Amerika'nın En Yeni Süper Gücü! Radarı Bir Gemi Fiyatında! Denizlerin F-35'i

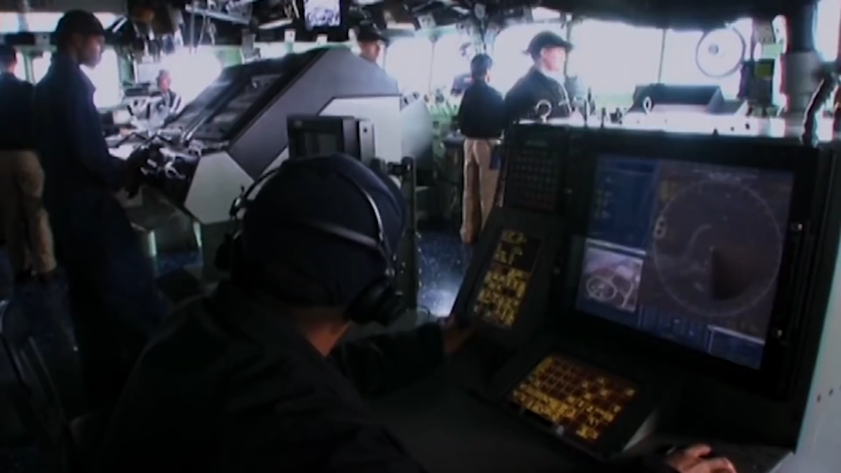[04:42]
Ayrıca Combat 21 sistemine yardımcı olacak bir radar daha kullanmışlar.